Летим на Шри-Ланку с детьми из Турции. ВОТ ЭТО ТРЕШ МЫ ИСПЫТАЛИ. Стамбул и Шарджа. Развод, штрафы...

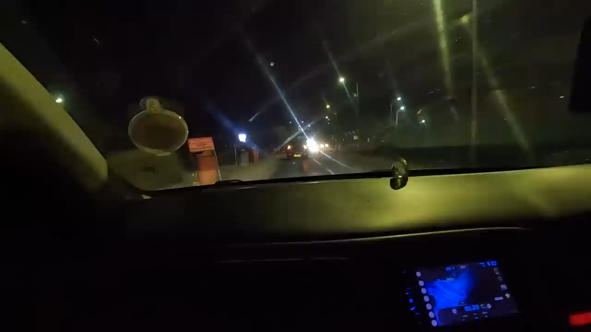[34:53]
едем по Коломбо и сразу непривычно ну первое то что я сел сюда и нет руля а второе смотрите левостороннее движение
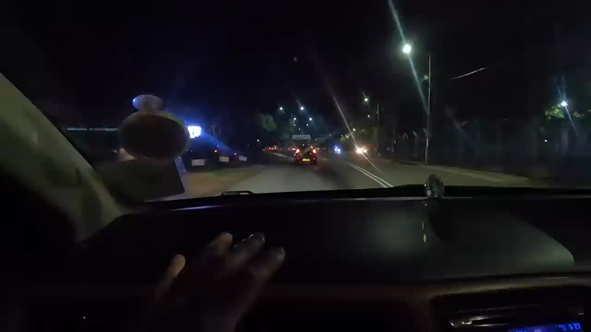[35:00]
вот я бы точно затупил мы еще начали ехать и я такой про себя думаю блин а что он в левой полосе едет а
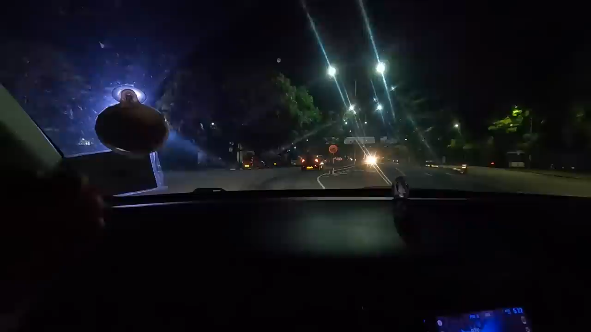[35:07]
потом догоняешь что здесь левостороннее сели в машину и сразу